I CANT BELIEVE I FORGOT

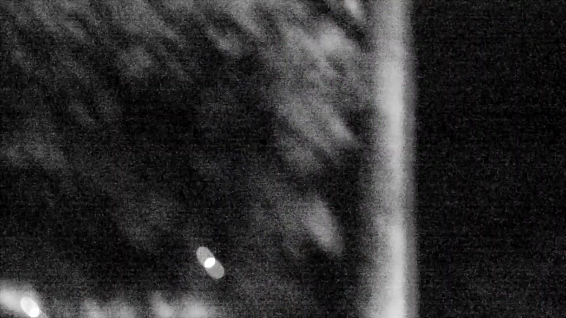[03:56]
So guys, right now I'm going to Kieran White's or Kieran's. I know it's on night vision right now, guys, because it's pitch black in under an hour.
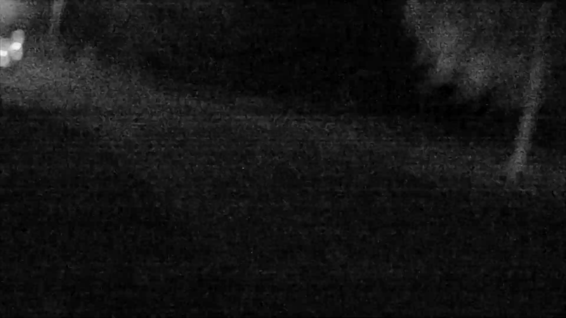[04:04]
You've seen the timelapse. That's only like maybe a two hour. It's like seven o'clock, but in October it gets pitch black.